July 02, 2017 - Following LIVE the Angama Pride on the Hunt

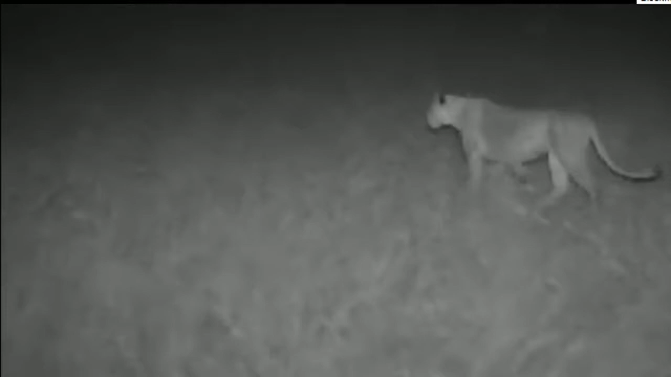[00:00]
We are following along with the Angama pride here in the middle of the night out in the Masai Mara and this is a pride of lions that we have definitely got to know very well over the last few weeks. All four of the ladies are out tonight and we've got two of them in our sights both of whom are flanking around moving towards a herd of zebra at the base of the escarpment.
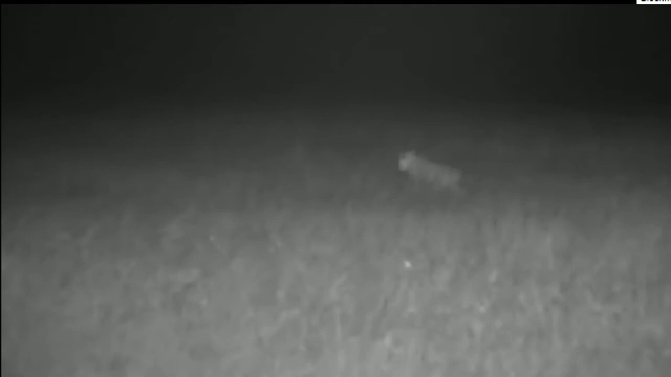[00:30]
You can see them stopping and listening.
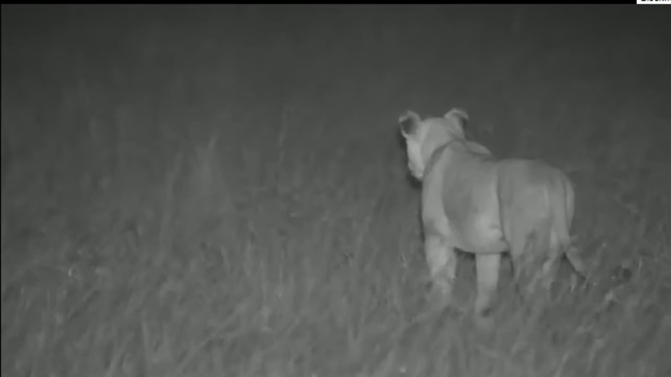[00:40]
I've spent the entire afternoon and evening with them watching them with their cubs and then eventually leaving the cubs behind to move off in search of their next meal. And now we wait. I'm just going to use my thermal device to check and see if I can see the other two lionesses. I can't just these two. Nope there's three of them. There's three lionesses that have gathered together all looking to each other for instruction and the plan of action.
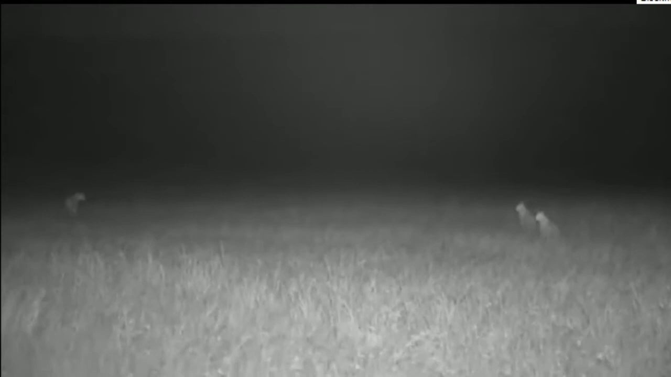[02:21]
The lionesses on the right are sitting waiting patiently. It's the one on the left that's going to initiate the action I think. There she goes. She's going to try and chase those zebra in the direction of the rest of the pride. Stopping to look and listen. She's got the advantage of complete darkness. There's about a half moon at the moment so from my eyes, not through the eyes of the camera, I can only just make up the odd tree or stump or termite mound.
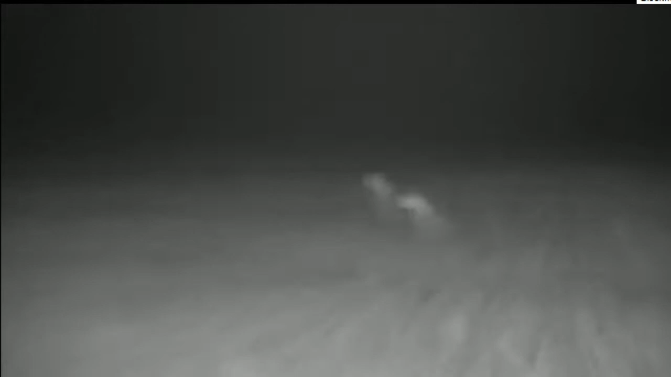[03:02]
She, of course, is seeing everything very clearly. Here we go. There are the other two lionesses waiting patiently. I'm just going to do one more check to see if I can see the fourth lioness.
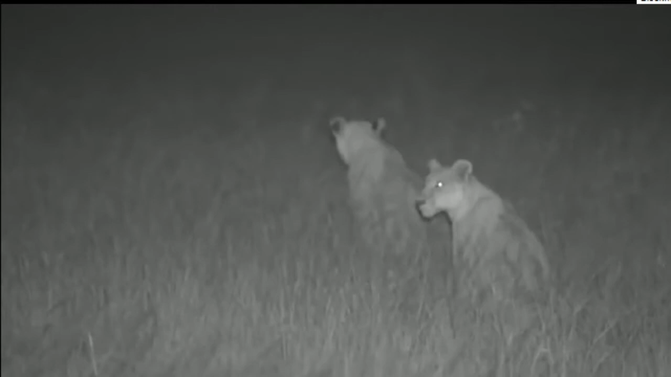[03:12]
Nope. I think she took a rest somewhere at the back. Or else she's about to surprise us. Megan, you say, come on, girls. I agree, Megan. Absolutely. Having seen them with their cubs, having, oh, okay. We're going to sit down. I wonder if that fourth lioness is somewhere there to the left. Here comes number three. Sneaky. Look at the sideways step.
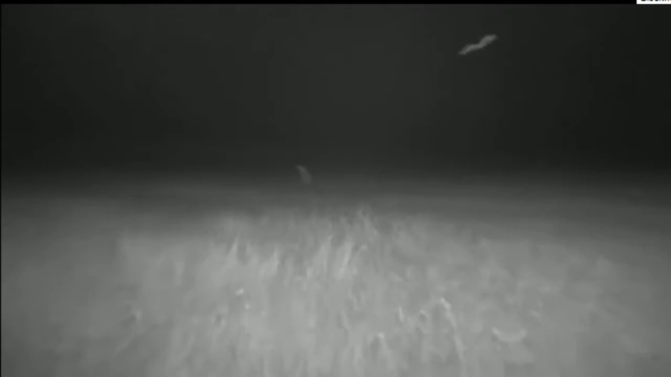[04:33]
Okay, I'm just going to move a bit. Julie, you say, so fascinating to watch a little bit of the action. I know exactly what you mean, Julie. She's got to be careful of a hole or two in front of me. An act of faith driving off road at night in the dark.
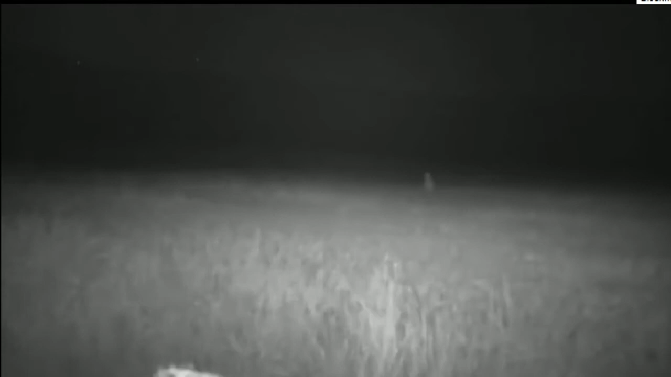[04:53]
I apologize for those of you hearing the vibrations.
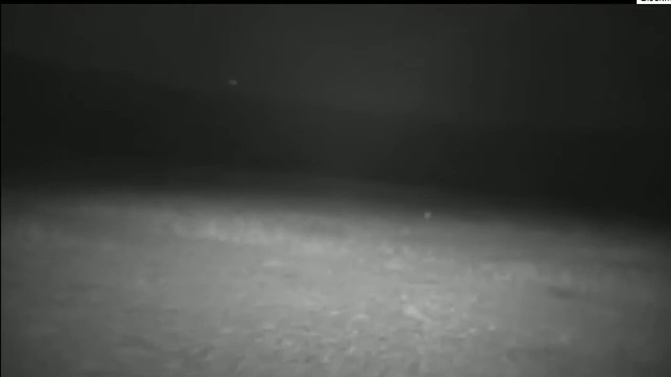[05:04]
That's my windscreen on the bonnet. Nothing I can do about that at the moment. Okay, let's stop here. Lioness flanking once again. All three of them moving very, very close. It's the lioness that moved off to the left. She's gone far away now.
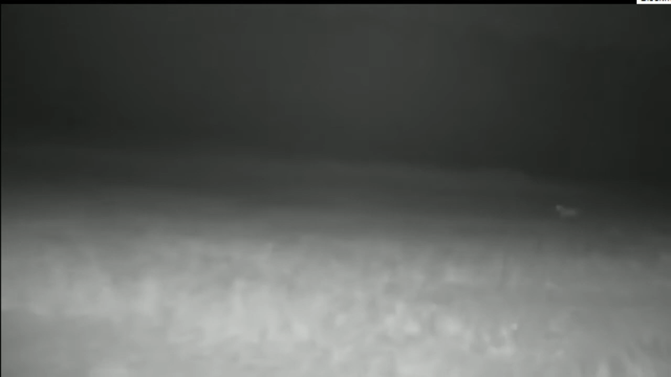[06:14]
My lioness has moved even further off to the left. I'm going to go a little bit further. I can't see a thing in front of me, so it's still very much an act of faith.
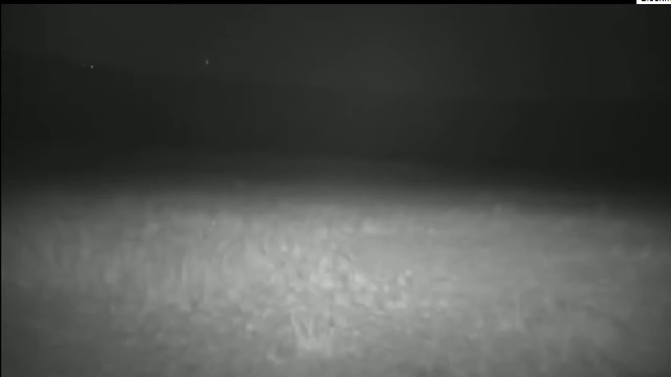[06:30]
I'm still very far away from the lions, just so that you know, so that you're not concerned about the impact we're having. Remember the camera's zoom actually takes you much closer to the action than we are.
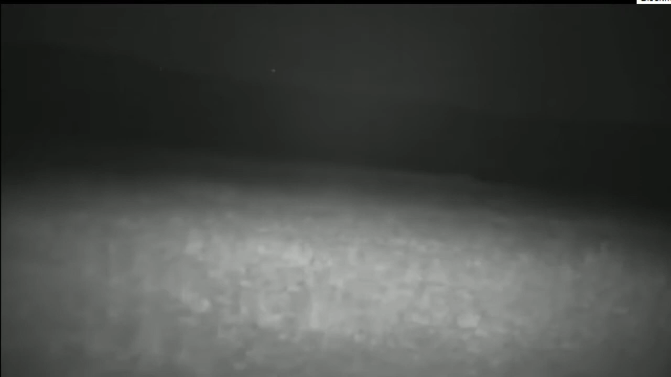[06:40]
So we're not impacting them. I just don't want to go too forward in case the action kicks off.
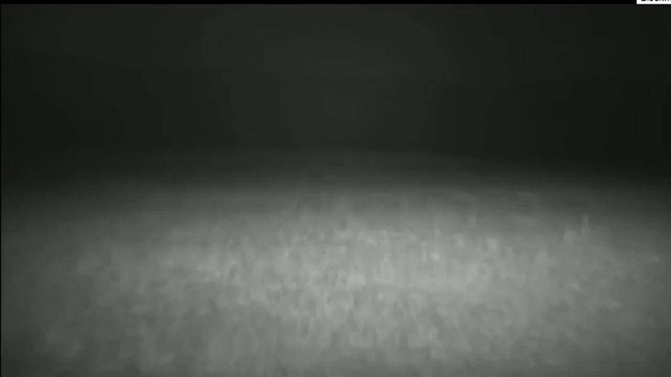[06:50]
The lionesses are getting closer. There she goes. And the zebra's just behind that. It's hard to gauge distance in the dark. Let's go a bit closer, sister. She's going to use that termite mound, stopping to see where the other lioness is. There you go, girls.
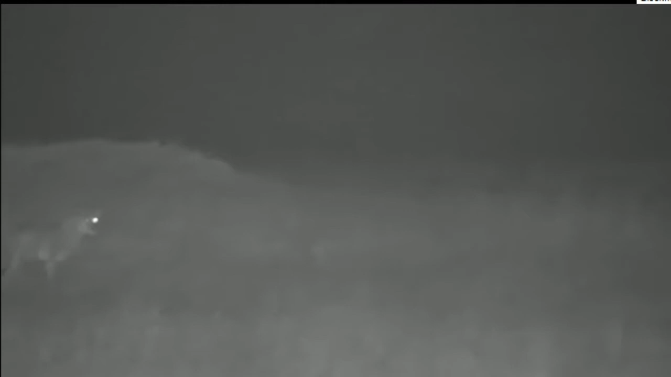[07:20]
The zebra are at the back over there. There's the zebra, look how close she is. She's so close now. She's waiting, waiting for the signal from the other lioness.
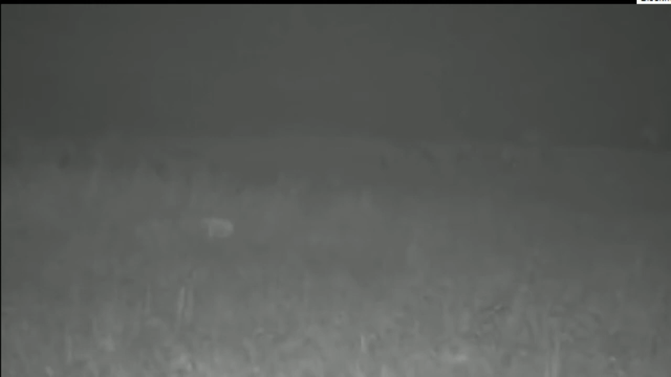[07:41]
They're so close. I can't see the other two lionesses. We saw how quickly all of it started, not so long ago. When they run, I'm relatively certain that that lioness is going to chase them in our direction.
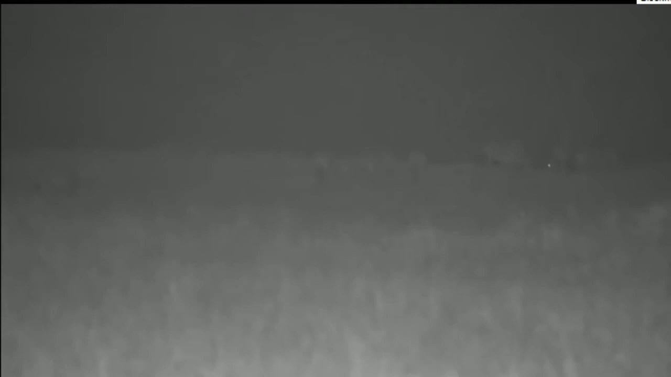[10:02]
Zebra's still there. I can't see the lioness anymore. Remember, there's that third lioness or second lioness. I've lost track of how many, which number she was, that's moved and flanked to the left of that herd.